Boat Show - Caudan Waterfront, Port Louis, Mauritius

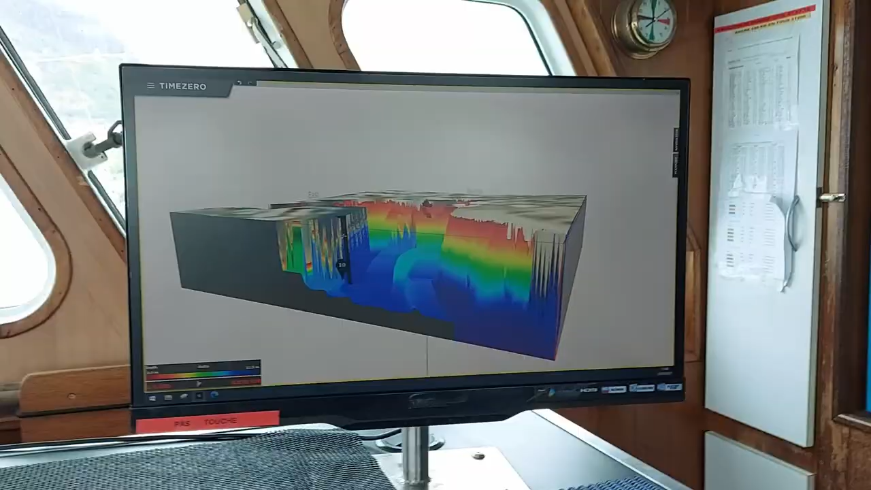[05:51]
You guys can see this This is like a depth meter-y thing From below us How deep the water is And what it's doing Yeah,